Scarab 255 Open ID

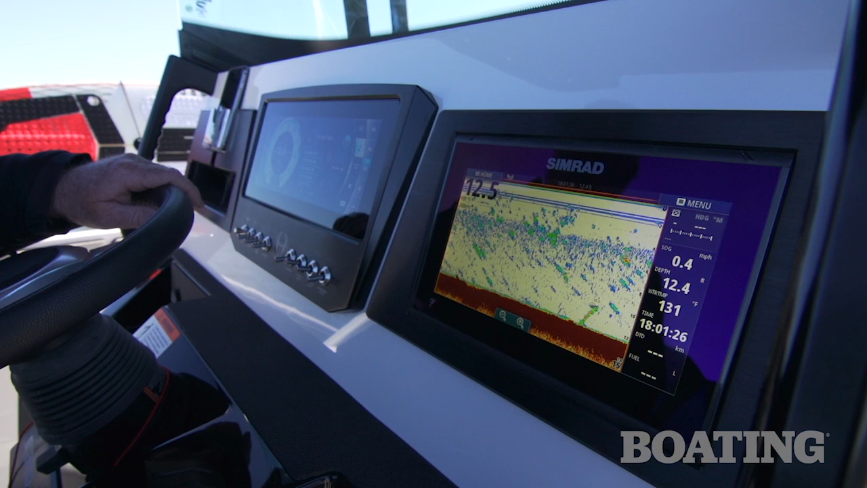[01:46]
On screen: speed 0.4 mph
To the right of the touchscreen command center, this boat's equipped with a Simrad GPS sonar device.